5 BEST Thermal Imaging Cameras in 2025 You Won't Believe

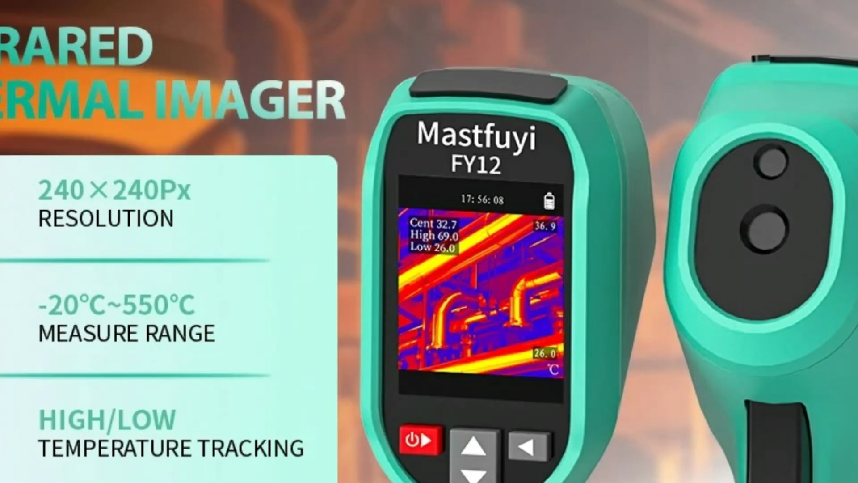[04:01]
On screen: spot 32.7°C, max 69.0°C, min 26.0°C
Wide Temperature Range Capable of measuring temperatures from minus 20 degrees Celsius to 550 degrees Celsius, making it suitable for diverse industrial applications. Multiple Application Scenarios With its broad measurement range and high accuracy,
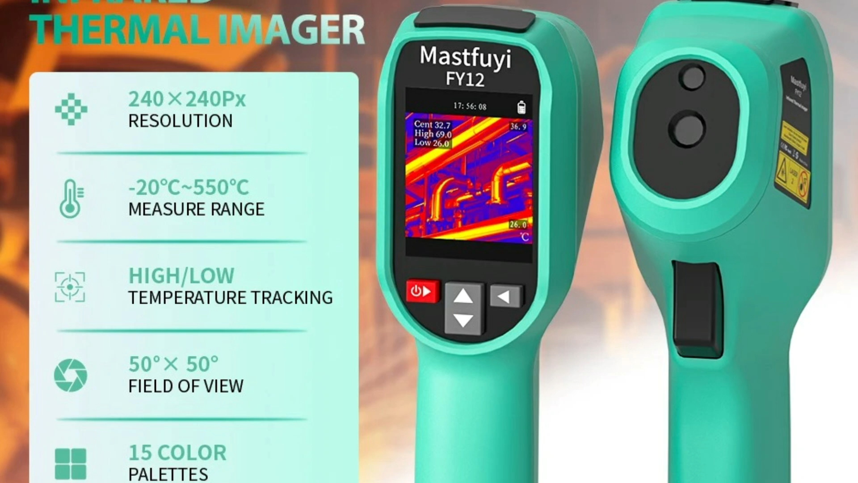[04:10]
this thermal imager is perfect for electrical systems, HVAC diagnostics, and mechanical troubleshooting. The MastFUI Professional Thermal Imaging Camera integrates advanced thermal imaging technology with user-friendly functionality,
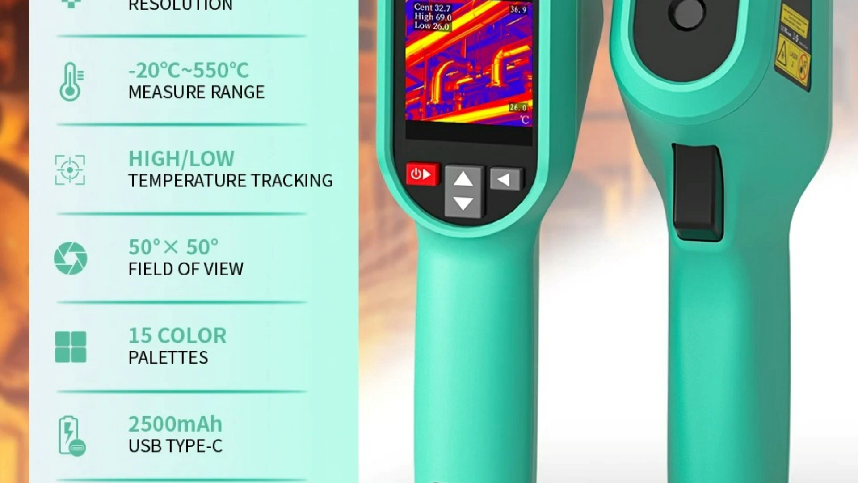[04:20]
making it a must-have tool for professionals who require precise, efficient, and reliable temperature analysis. Whether used for industrial maintenance, electrical inspections, or HVAC assessments, it ensures exceptional performance and accuracy, the next is.
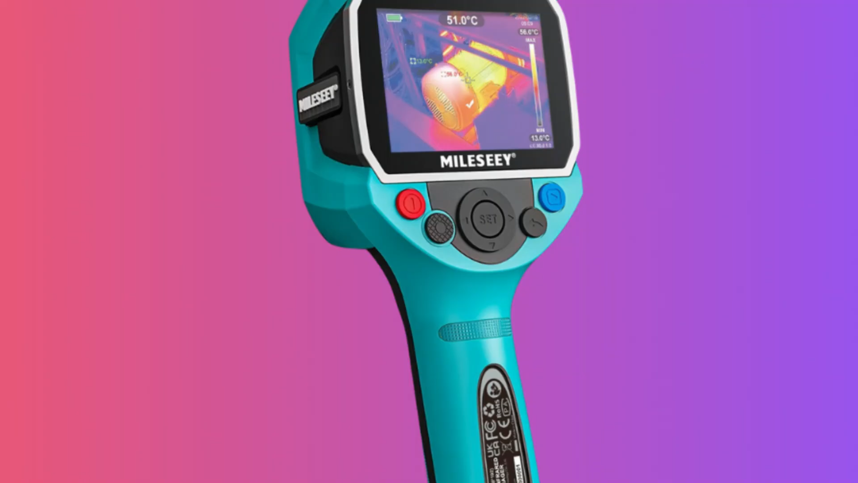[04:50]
including repair work, PCB inspection, and pipeline detection. With its high-resolution imaging and user-friendly design,
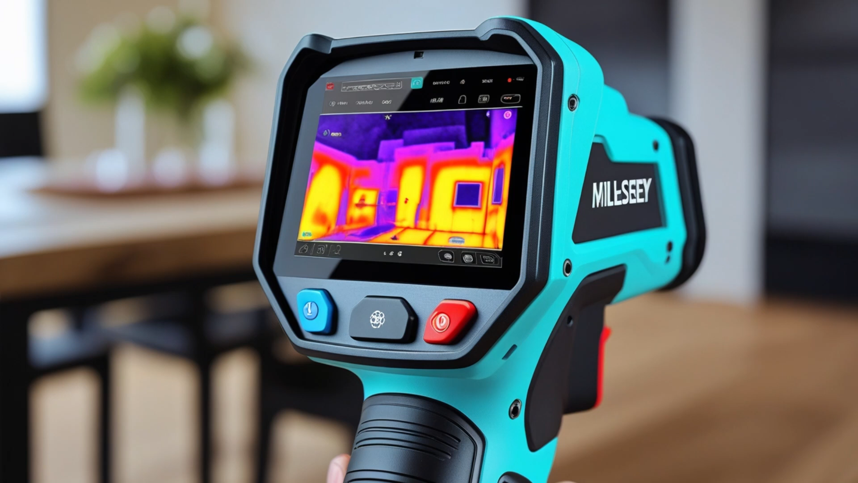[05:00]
it ensures accurate thermal analysis in industrial and professional settings. Key Features Infrared Resolution Equipped with a 256 x 192 pixel thermal sensor,
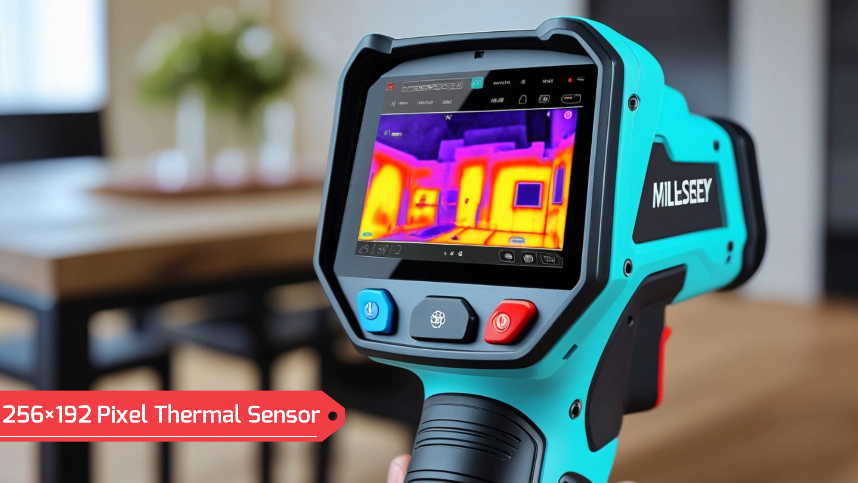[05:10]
providing detailed and accurate temperature imaging.
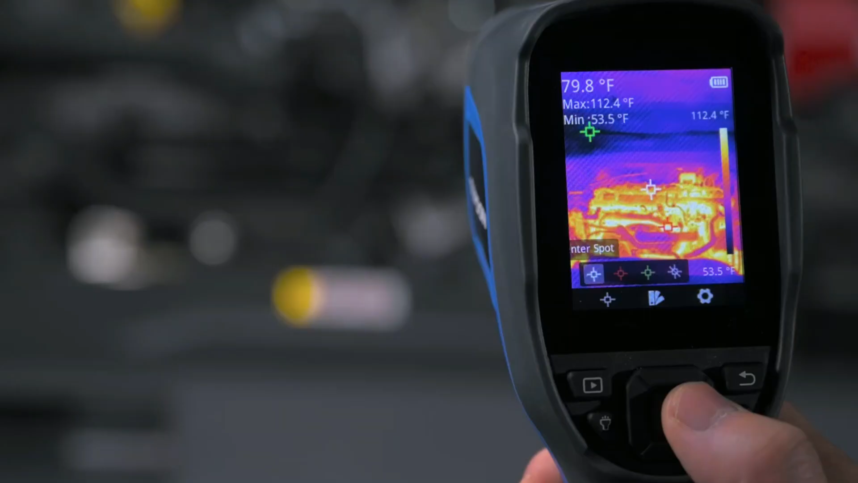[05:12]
On screen: spot 79.8°F, max 112.4°F, min 53.5°F, scale top 112.4°F, scale bottom 53.5°F
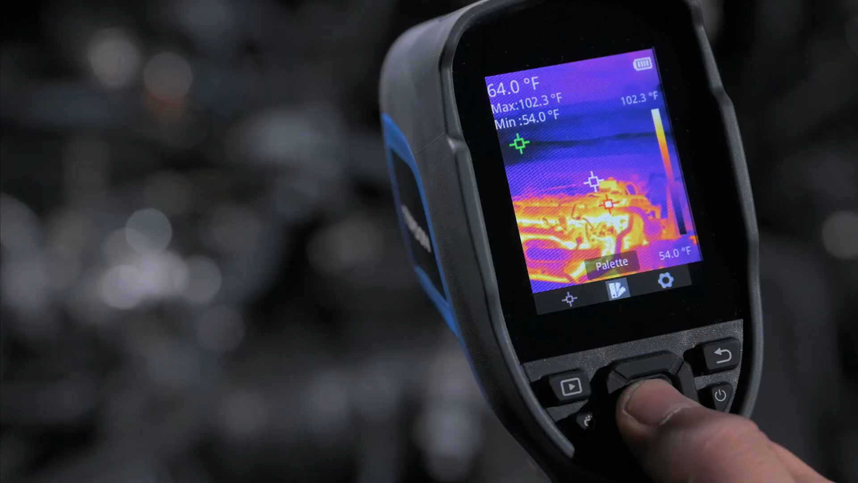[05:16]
On screen: spot 64.0°F, max 102.3°F, min 54.0°F, scale top 102.3°F, scale bottom 54.0°F
Visible Light Resolution Features a 640 x 480 pixel visible light camera,
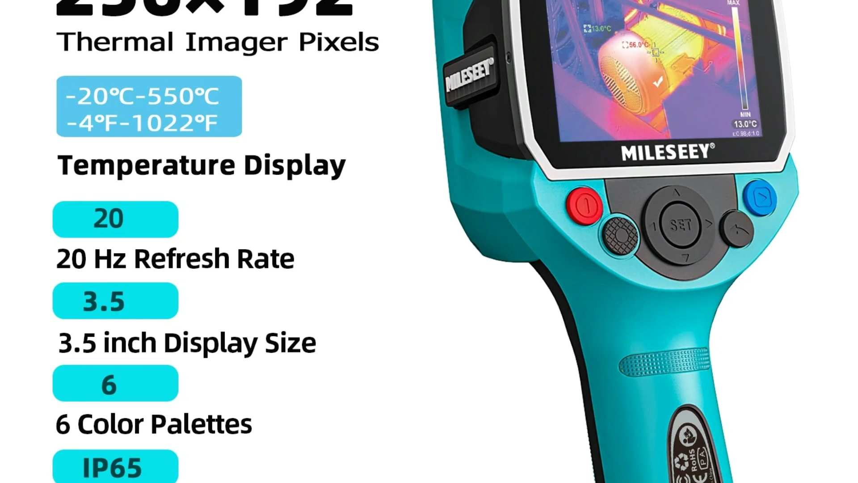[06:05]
PowerType Operates on a lithium battery, ensuring long-lasting usage and portability for field applications.
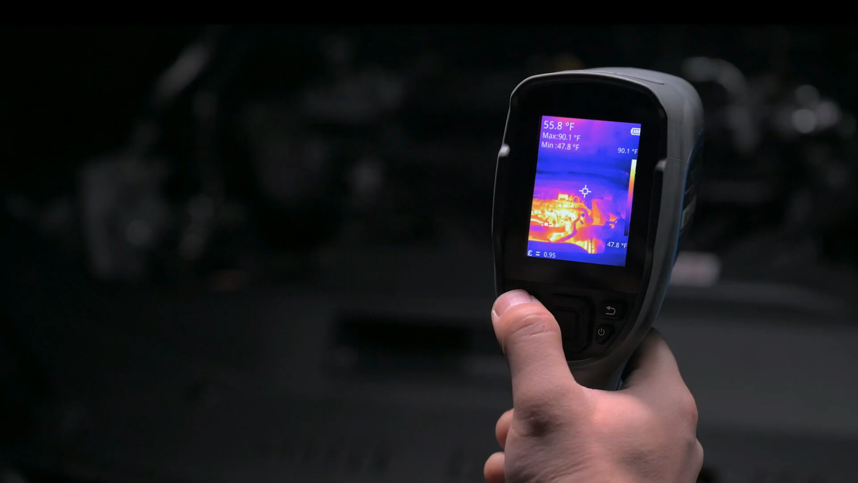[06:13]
On screen: spot 55.8°F, max 90.1°F, min 47.8°F, scale top 90.1°F, scale bottom 47.8°F
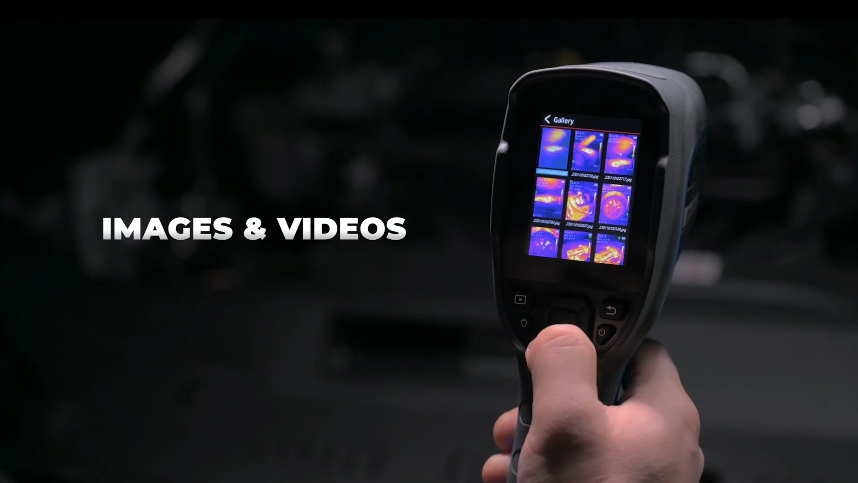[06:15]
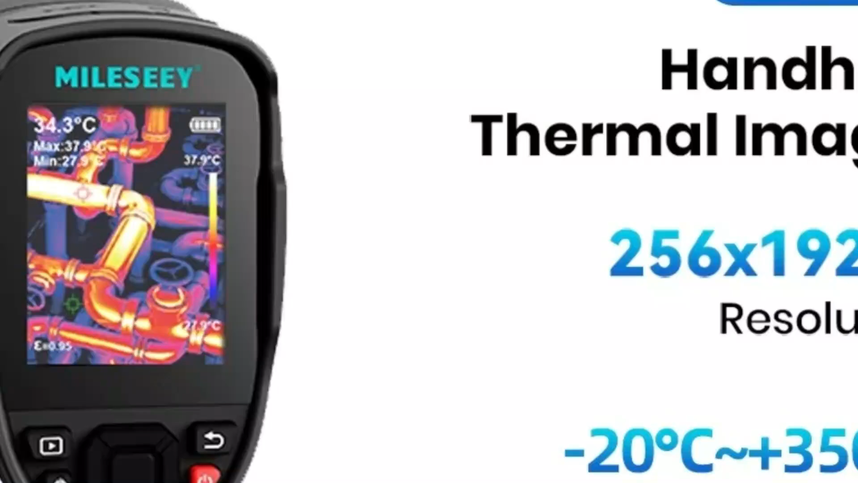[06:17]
On screen: spot 34.3°C, max 37.9°C, scale top 37.9°C, scale bottom 27.9°C
The Millisee Thermal Imager is a powerful and efficient tool for professionals requiring high-precision thermal imaging.
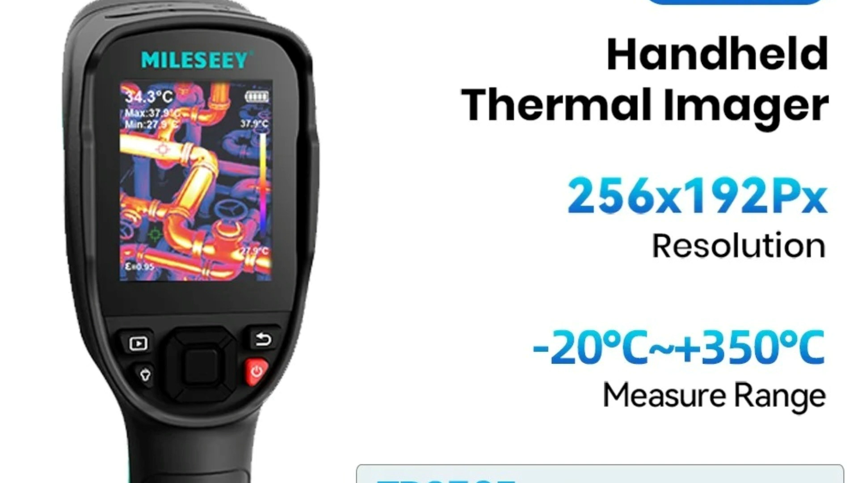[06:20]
On screen: spot 34.3°C
Its handheld design, high-resolution imaging, and wide temperature range make it ideal for PCB repair, pipeline inspection, and industrial diagnostics.
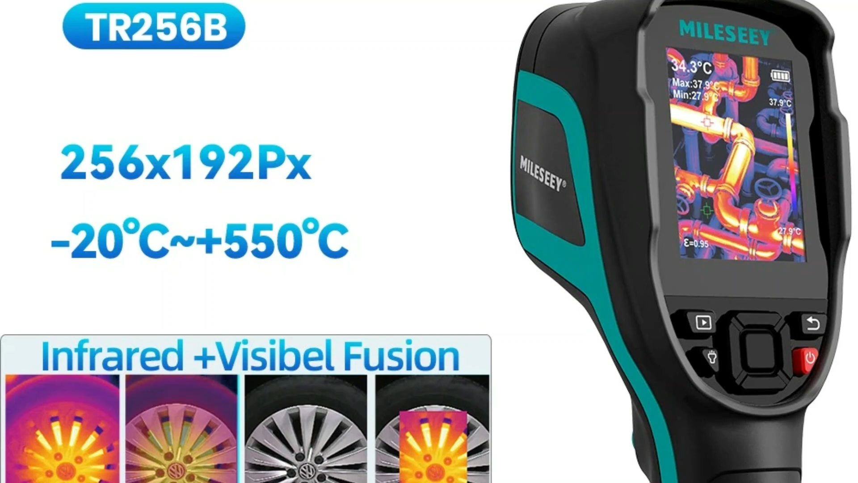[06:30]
On screen: spot 34.3°C, min 27.9°C
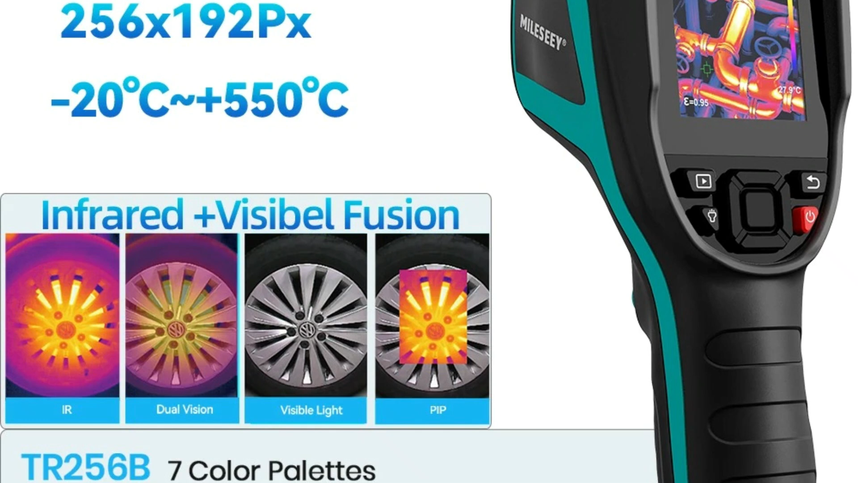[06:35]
Whether for technical professionals or maintenance teams, this thermal imager offers exceptional performance and reliability.
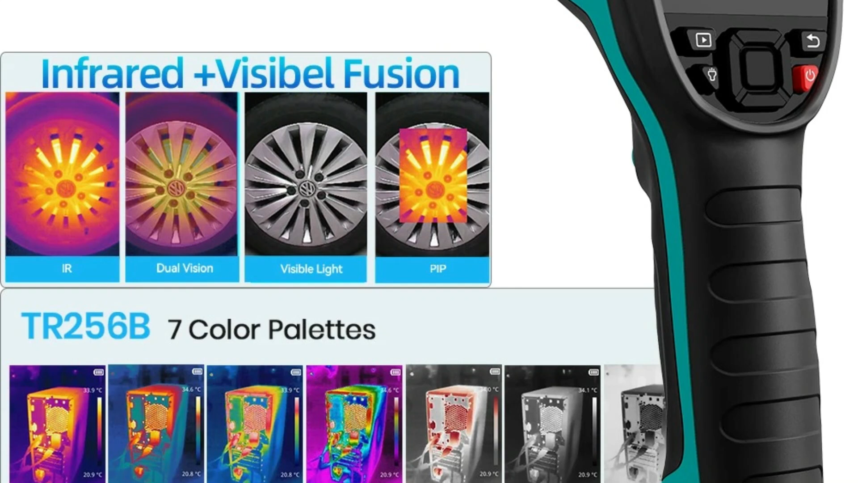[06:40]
The next is... 2. A BFRX500 Infrared Thermal Imager This